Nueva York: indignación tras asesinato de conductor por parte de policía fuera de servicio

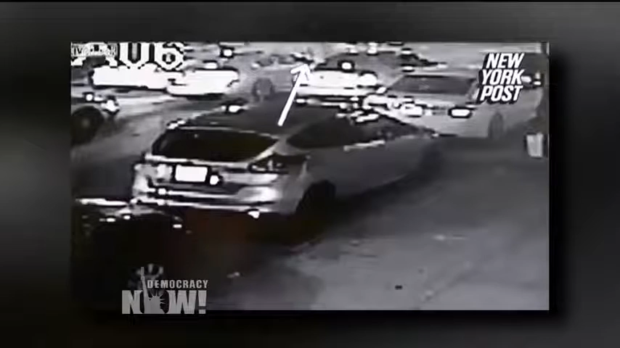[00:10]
Delron Small was driving with his girlfriend and three children through East New York when he and off-duty police officer Wayne Isaacs had a confrontation while driving. The police initially claimed Small got out of his car and punched Officer Isaacs in the face. But now, a grainy black-and-white surveillance video of the intersection that was just released shows Small approaching Isaacs' car. Isaacs then opens fire within a second.